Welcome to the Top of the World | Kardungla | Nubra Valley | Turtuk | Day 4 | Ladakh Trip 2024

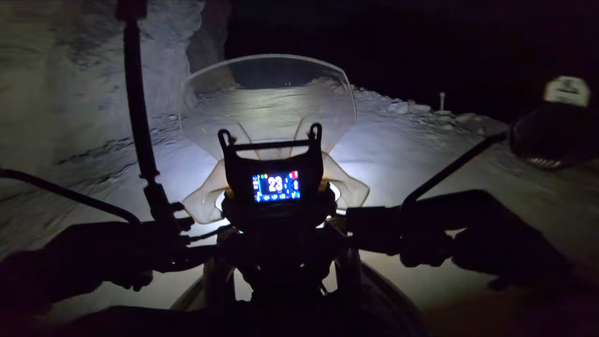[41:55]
अभी तक तो बहुत अच्छी रोड मिली थी, बहुत अच्छी आ गई रोड, आ गई छोटा सा ही पैच।
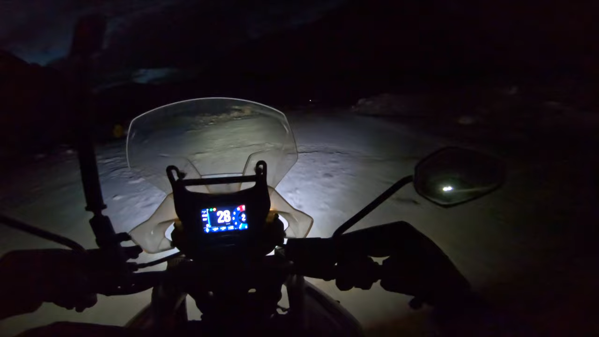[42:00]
अभी मैं बिल्कुल खड़ी चट्टानों के बगल से निकल रहा हूँ। कितनी मुश्किलों से ये रोड बनाई होगी, कितनी मुश्किलों से इन्हें काटा गया होगा।
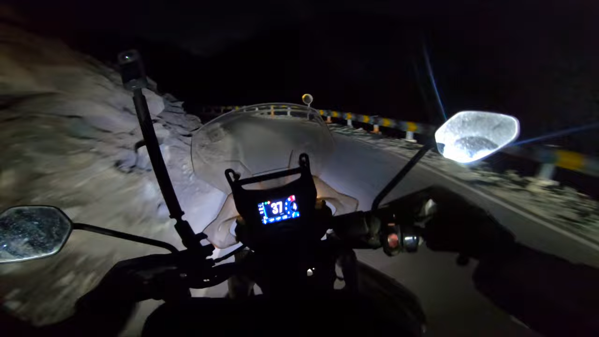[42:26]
काफ़ी अच्छा बड़ा एक पुल आया है यहाँ पे।
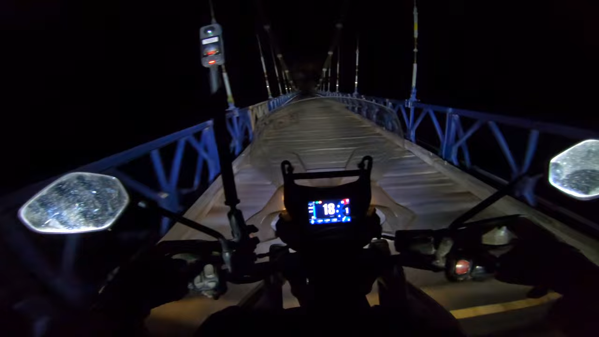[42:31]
आई डोंट नो, कल मैं सुबह आऊँगा तो अच्छे से देखेगा, लेकिन अभी मुझे रात में काफ़ी बढ़िया लग रहा है। मतलब काफ़ी अच्छे लेवल का पुल बनाया हुआ है, पतला, एक ही वन कार एट ए टाइम और वन व्हीकल एट ए टाइम ही यहाँ से जा सकता है।
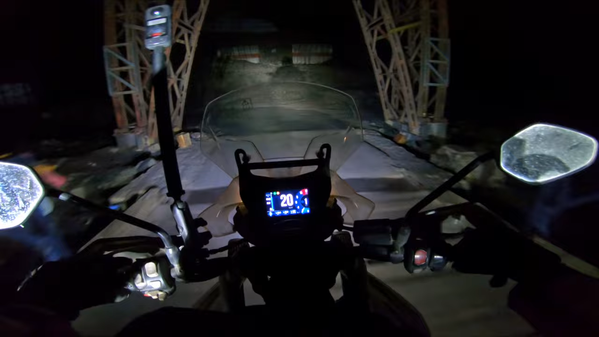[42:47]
लकड़ी के फट्टे लगे हुए हैं, थड़ थड़ थड़ थड़ थड़ थड़। इट वॉज नाइस।